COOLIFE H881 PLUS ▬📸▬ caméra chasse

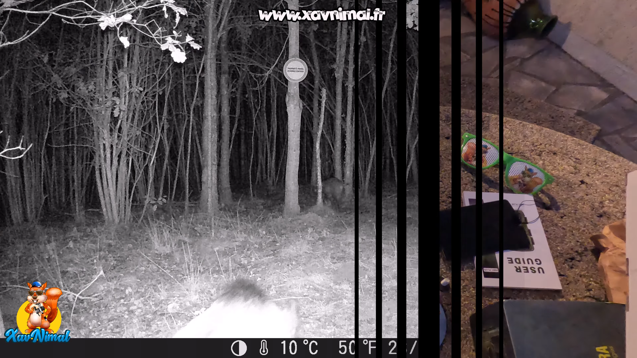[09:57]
je vous montre quelques extraits vidéo fait avec cette
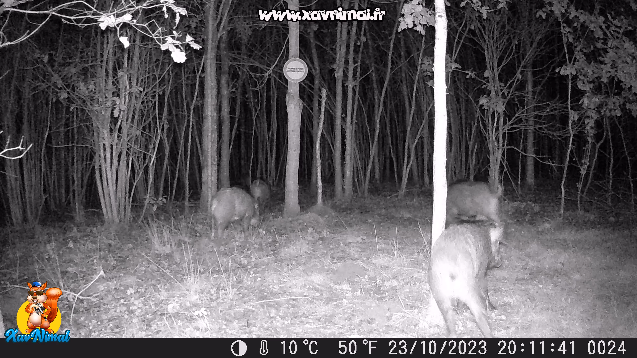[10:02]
caméra chasse la cool life h 881 plus des vidéos de nuit comme de jour là la caméra est posée à ras du
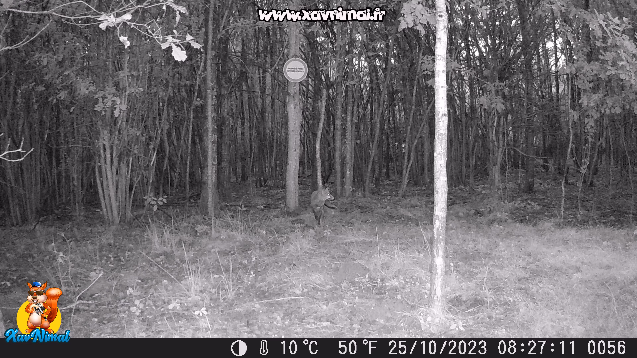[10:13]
sol ça donne des résultats qui sont différents pour une caméra que si elle était à 1m50 1m80 pourquoi parce que l'éclairage il va être un peu différent je